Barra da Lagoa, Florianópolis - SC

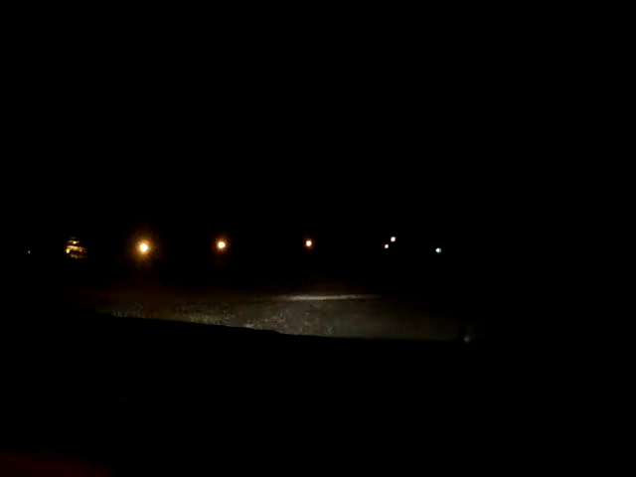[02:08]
dois pinguins, tem dois pinguins no meio da rua Mas o que que tem? Poma, não Aqui tem uma macumbó, tem um frango O que que tem na rua?